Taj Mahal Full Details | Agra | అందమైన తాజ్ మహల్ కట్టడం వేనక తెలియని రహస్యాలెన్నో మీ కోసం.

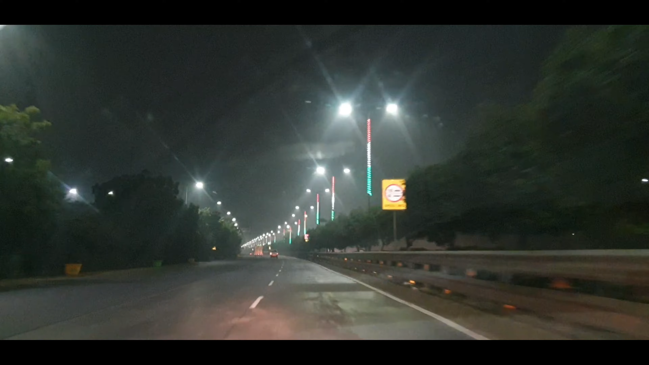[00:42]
ఆల్రెడీ మేము స్టార్ట్ అయ్యేటప్పుడు కార్ డ్రైవర్ కూడా చెప్పాడు ఫాగ్ పడితే మాత్రం ఆగిపోవాల్సి వస్తుంది, మళ్ళీ ఫాగ్ తగ్గిన తర్వాత వెళ్ళాలని చెప్పేసి. బట్ మా అదృష్టం ఏంటంటే మా ఫాగ్ అనేది అంతగా ఎక్కడ లేదు, మా జర్నీ సాఫీగా సాగిపోయింది.